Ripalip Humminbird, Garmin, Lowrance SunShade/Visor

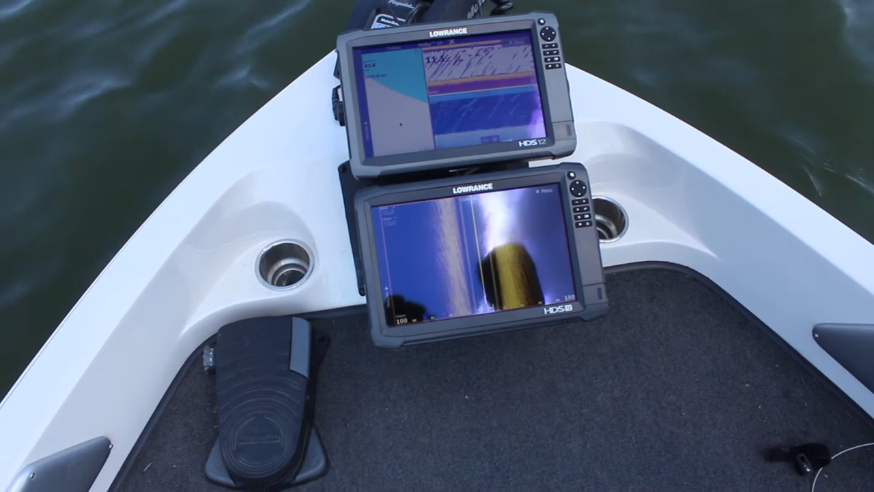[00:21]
Easy to put on and take off, the perimeter of the Sunshade is lined with a grip treated, fully adjustable elastic strap. Once you stretch the elastic around your Marine Electronics head unit,
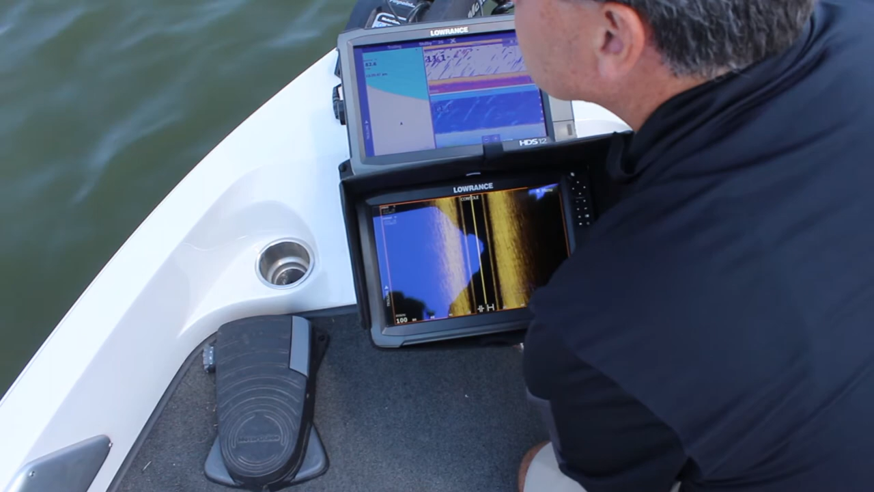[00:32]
connect the sewn-in adjustable cross straps across the back to ensure the Sunshade stays in place. The sides of the Sunshade include touch fasteners that allow you to adjust the sides to your perfect viewing angle. This is especially helpful when viewing live screen transducers. For an added level of protection, our unique design allows the sides to fold in and the top to fold down. Secure the folds with a touch fastener.